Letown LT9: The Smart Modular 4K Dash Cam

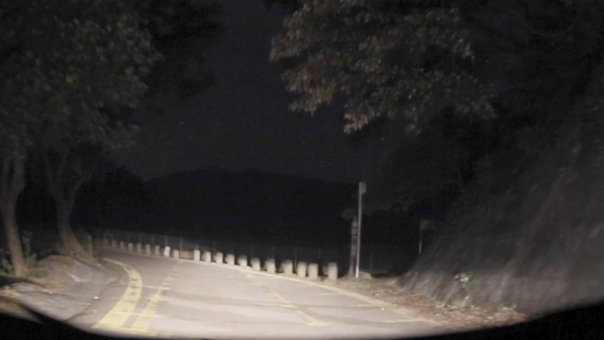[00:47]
Lataun captures the starry night with clarity as you venture into the night.
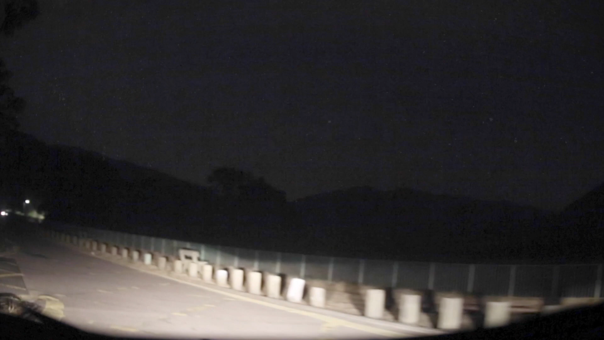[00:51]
Lataun comes in a set, including a front camera for the windshield and a back camera for the rear,
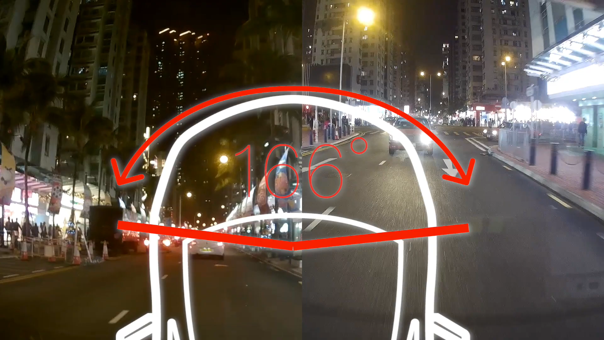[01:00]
providing the 332 degree field of vision.